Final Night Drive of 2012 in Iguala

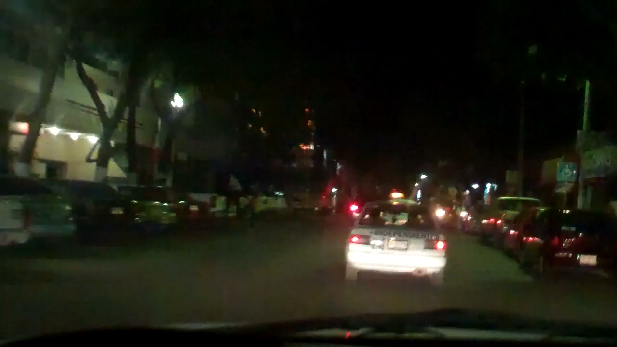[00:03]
Okay, we're driving through downtown on New Year's Eve and past the government building.
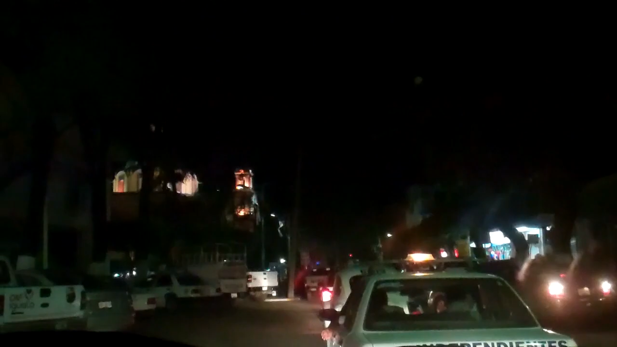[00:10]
We're going to stop and get Melly a balloon. Melly wants a balloon.
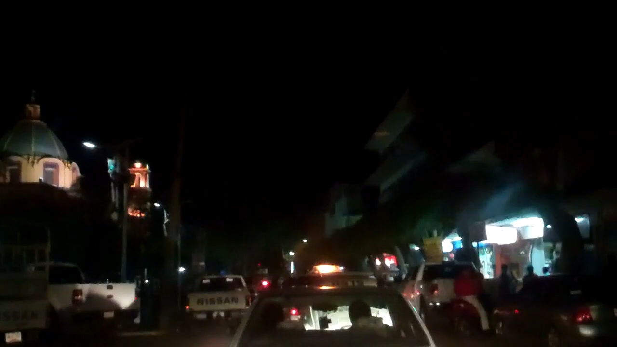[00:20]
A globo. And we're stuck in traffic.
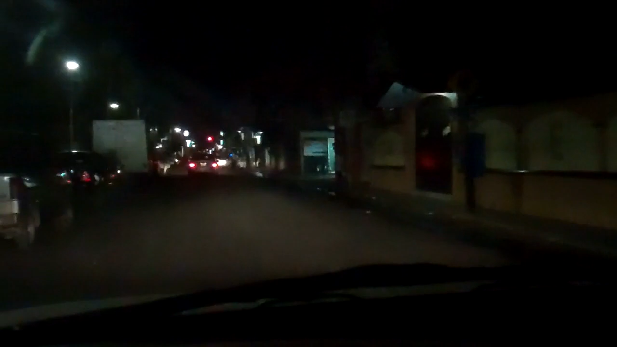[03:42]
Oh, well, I guess we can't get balloons. No, I haven't been down here in a while. Oh, look, a brand new road. Oh, mira. Que bonito. Oh, well. If no te gane, ya sabes la inondrable. Sorry, we couldn't get you a globo, Meli. You forgive us. Uh.